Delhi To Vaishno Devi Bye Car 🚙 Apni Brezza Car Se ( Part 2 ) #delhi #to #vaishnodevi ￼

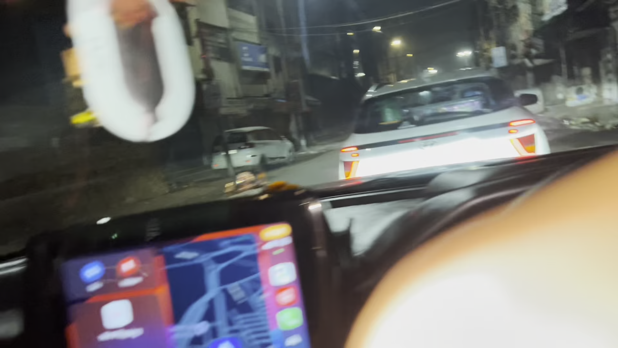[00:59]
आपने पहले ब्लॉग में देखा, बस अब निकलते हैं।
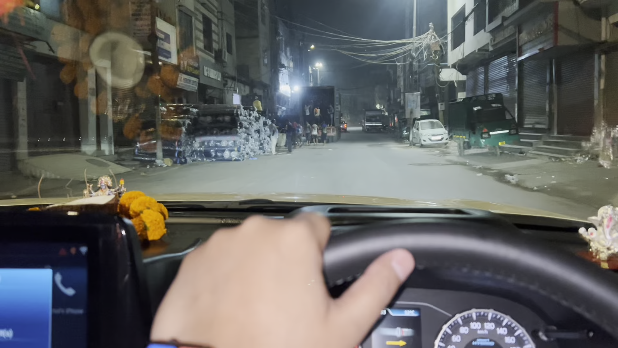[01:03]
तो गाइस, अब निकल चुके हैं हम वैष्णो देवी के लिए, और रास्ते में अब देखते हैं कहाँ रुकते हैं,
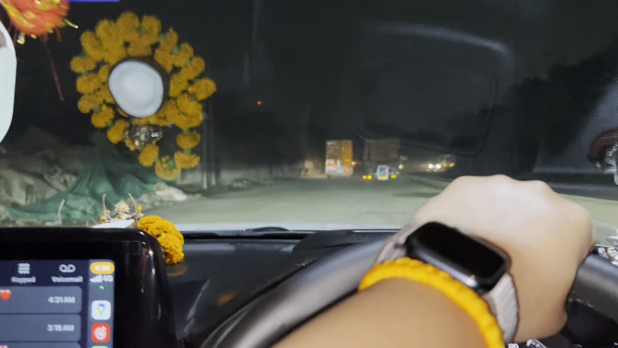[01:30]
और अब आपको रात के नज़ारे क्या ही दिखाऊं, कुछ अच्छी चीज़ ढंग की आएगी दिखाने के लिए तो वो दिखाऊंगा आपको। तो बस बने रहे ब्लॉग में, और बहुत ज़्यादा मज़ा आने वाला है।
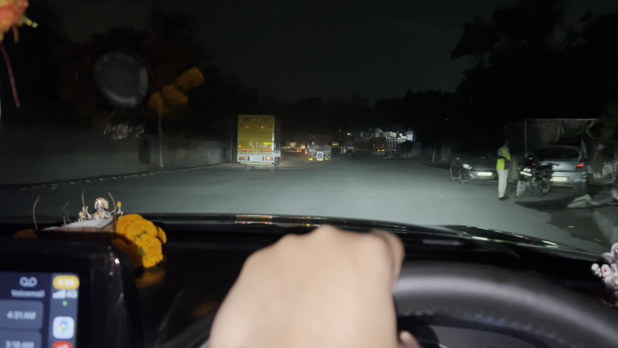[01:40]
पूरी फैमिली अपनी बैठ चुकी है, पीछे अपनी एक गाड़ी आ रही है।